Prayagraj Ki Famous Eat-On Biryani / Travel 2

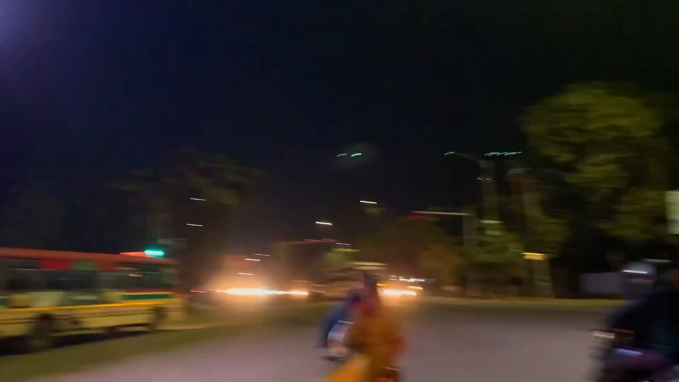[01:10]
त्रिश्टी अभार्टमेंट के पास आप देख सकते हैं इतर और यहां बहुत बढ़ा सा लेडी लगवाया गया है और उसी की जस्ट सामने है अक्यूरा क्रिटिकल क्यर हॉस्पिटल हमारे